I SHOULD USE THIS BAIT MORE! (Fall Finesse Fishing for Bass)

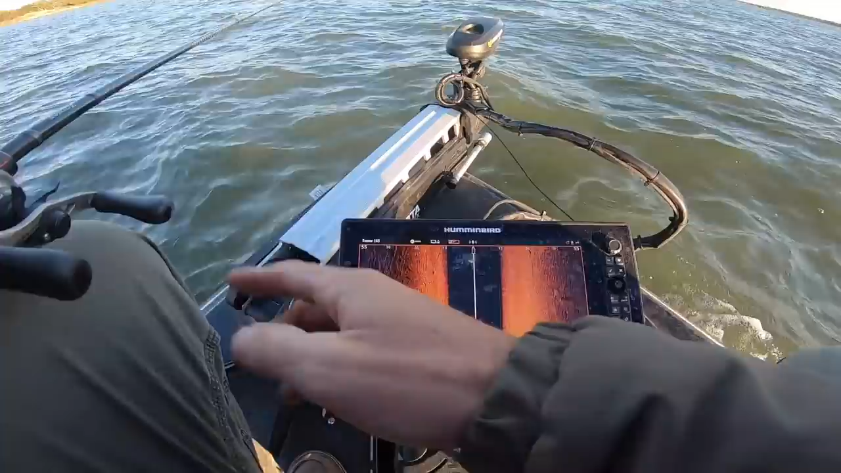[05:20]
I can actually see some fish just right off to my left on the side imaging. In the zone I'm throwing in. So it's probably just the spades going too fast.